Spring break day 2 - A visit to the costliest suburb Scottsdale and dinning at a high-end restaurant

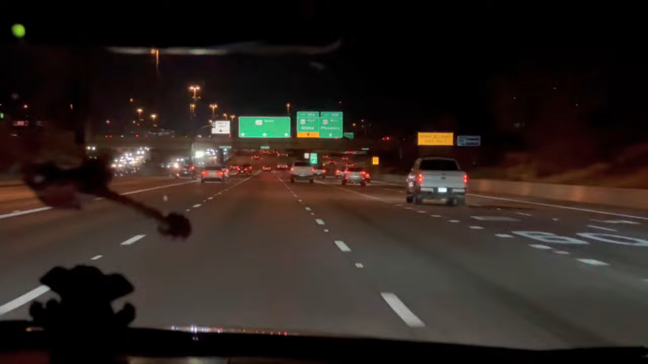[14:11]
That's the first time I'm seeing that on a road.